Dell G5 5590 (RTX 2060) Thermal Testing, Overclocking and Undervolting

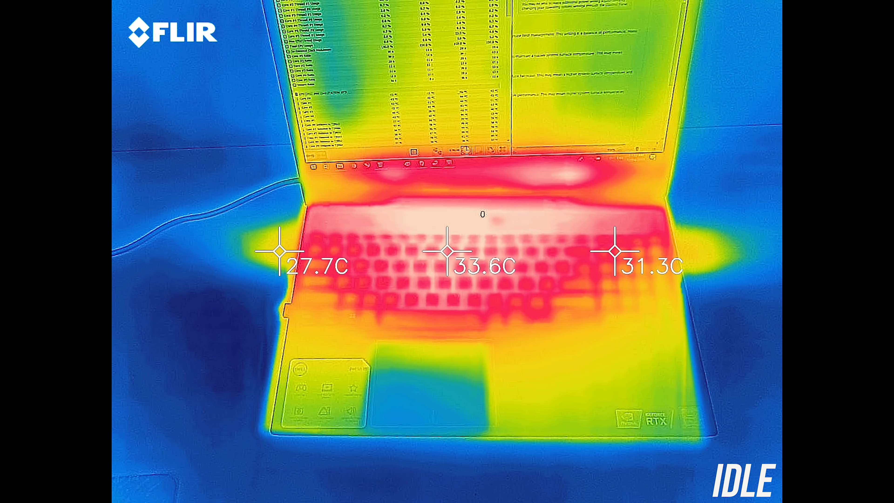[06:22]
While gaming the wrist rest area stays cool, although the middle rises to the low to mid 50s.
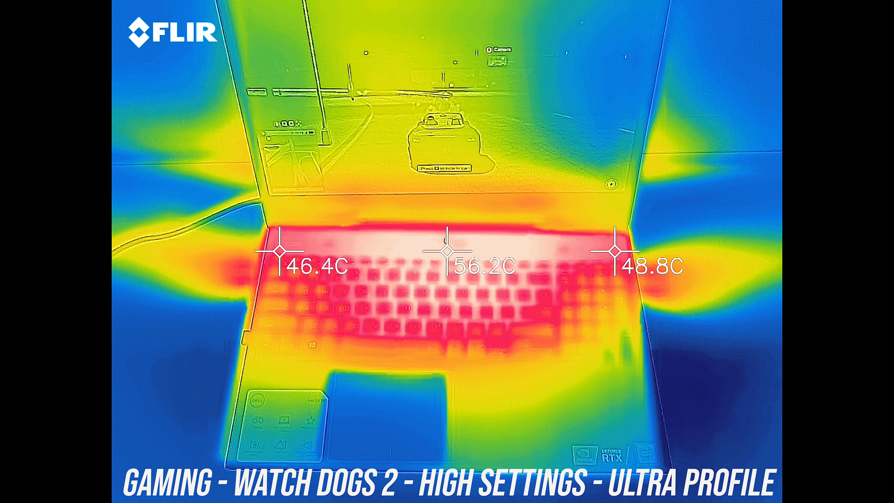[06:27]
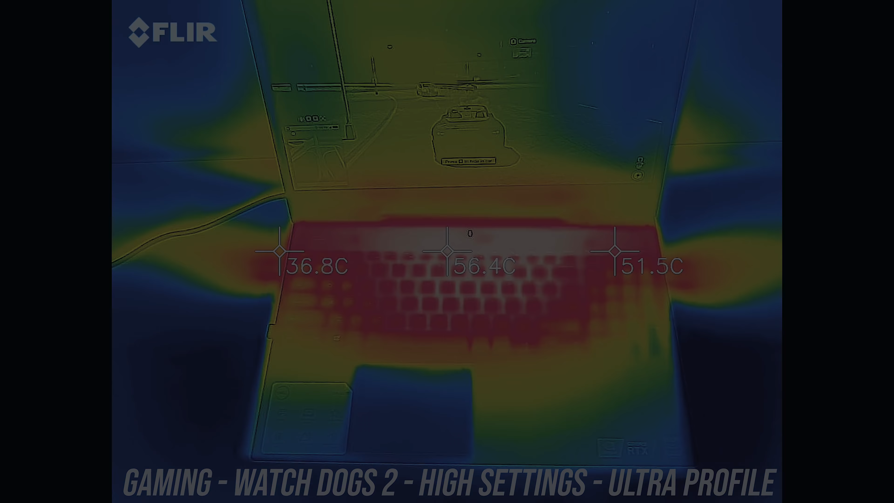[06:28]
It was a similar result with the combined CPU and GPU stress test running,
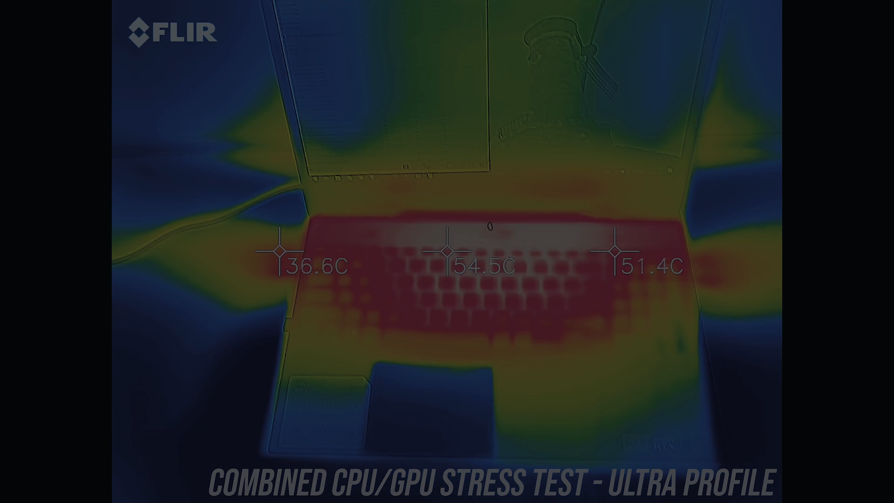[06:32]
and once undervolted it lowered by maybe a couple of degrees.